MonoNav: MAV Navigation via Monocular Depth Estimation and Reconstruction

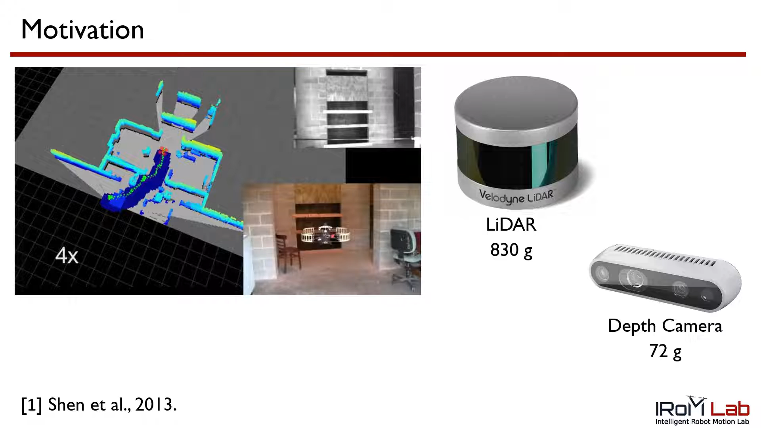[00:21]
To generate such a map online, robots typically need depth sensors such as LIDORs or stereo cameras. These depth sensors are far too large to be integrated onto a Mav, which typically only has access to its pose and a front-facing RGB camera.
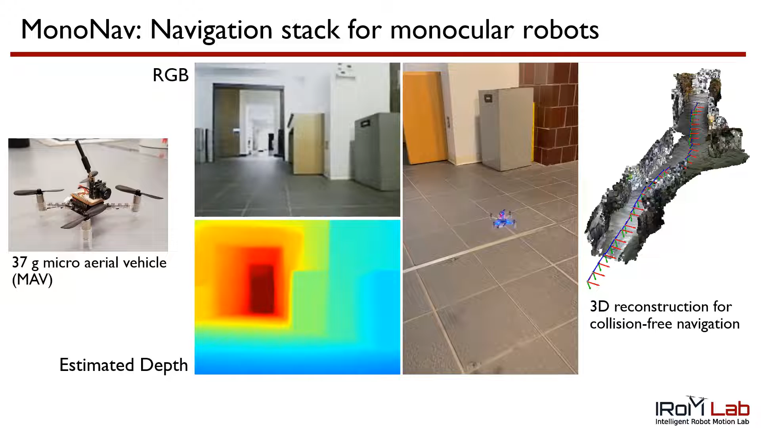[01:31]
and conventional planning techniques to enable tiny monocular robots to navigate fast in constrained indoor environments. Here, we see MonoNav navigating a hallway with a curved wall on the left and furniture ahead.
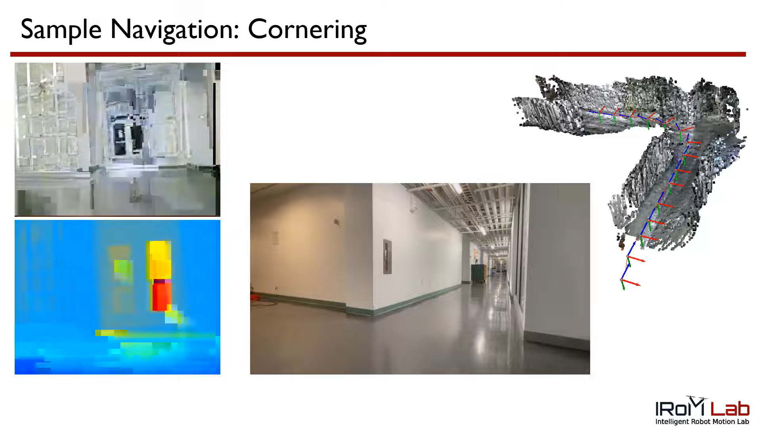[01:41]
In another example, MonoNav successfully navigates a corner at 0.5 meters per second. In real time, MonoNav generates a 3D reconstruction which it uses for planning.